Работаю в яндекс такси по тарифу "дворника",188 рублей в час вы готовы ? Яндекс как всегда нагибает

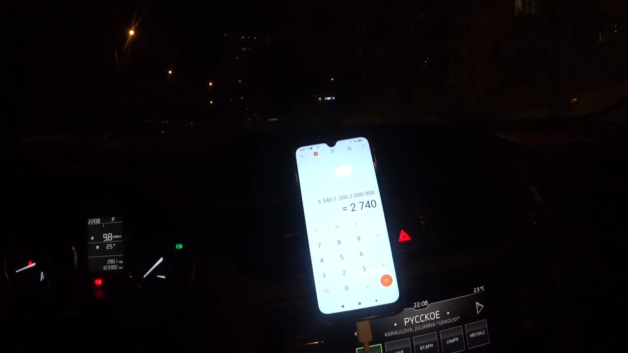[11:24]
Машина. Минус поел 500 и хостел 400. Вот мой заработок составил на сегодня 2740 рублей.